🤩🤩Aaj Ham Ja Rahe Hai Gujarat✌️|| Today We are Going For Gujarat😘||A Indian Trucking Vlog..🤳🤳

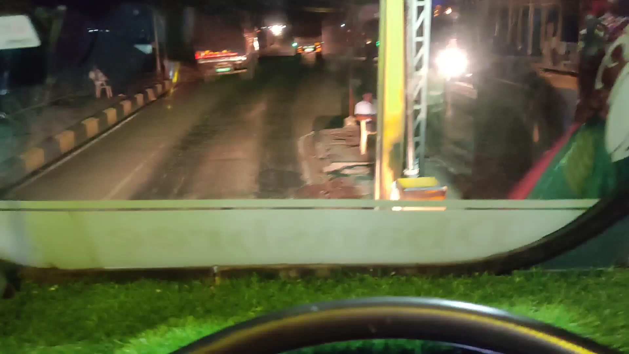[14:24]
हमारा नंबर आ चुका है दोस्तों, दे रहे हैं अभी टोल, बता बने रहे ब्लॉग के साथ, बताऊंगा आपको भी।
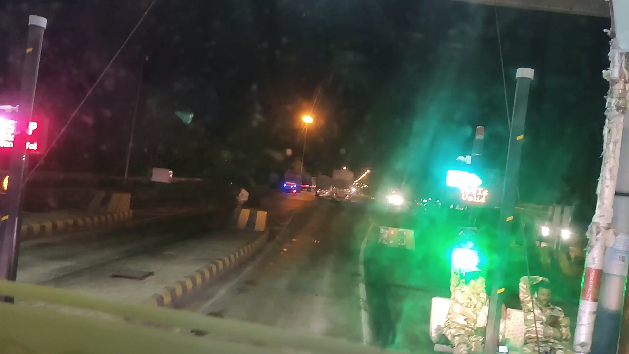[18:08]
कट गया दोस्तों अपना टोल नाका।